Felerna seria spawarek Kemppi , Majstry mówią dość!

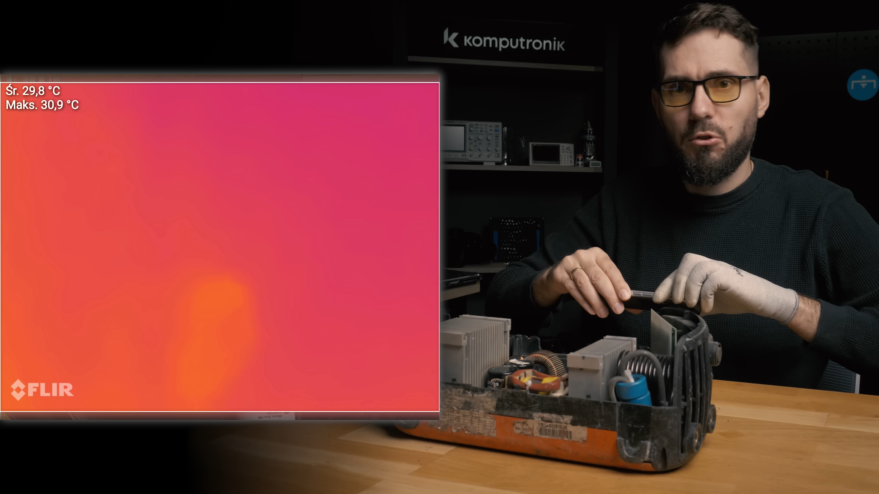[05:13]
On screen: max 30.9°C
Dobra, oczywiście możemy zacząć teraz od termowizji po prostu. Bo tutaj już widzimy, że coś ma nawet nie jest włączone, już ma 80 stopni. Jeszcze nie podłączyłem do prądu. Tutaj ten chyba, no jak dioda. Dobra, ale załączmy sobie zasilanko. O cholera. 200 stopni zaraz mamy.
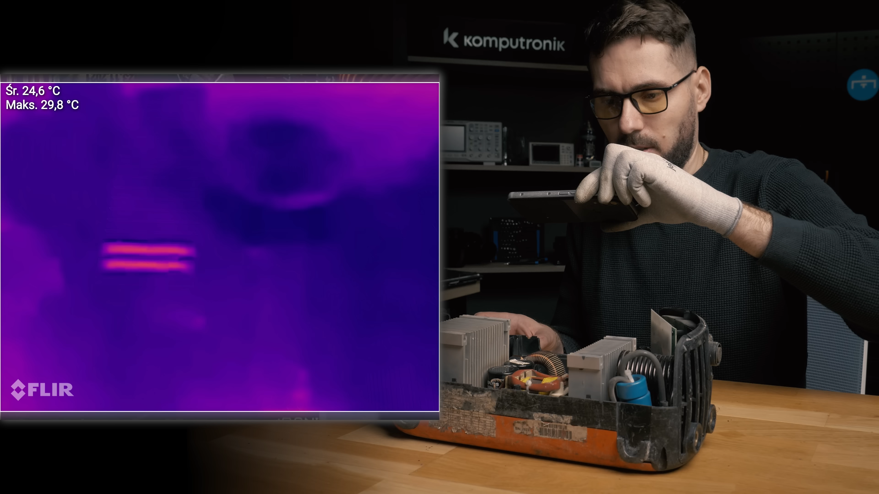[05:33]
On screen: max 29.8°C
Nic się tak nie grzeje jak ta diodka tutaj. Lub cokolwiek to jest.
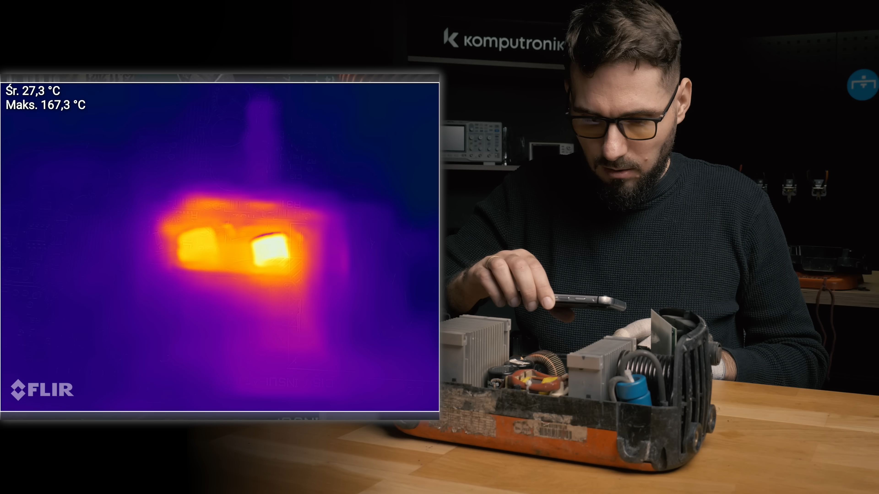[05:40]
On screen: max 167.3°C
O, 170 stopni. Nie, to chyba ten komponencik tutaj, jak jakaś taka ceweczka jakby. Dobra, odłączę prąd.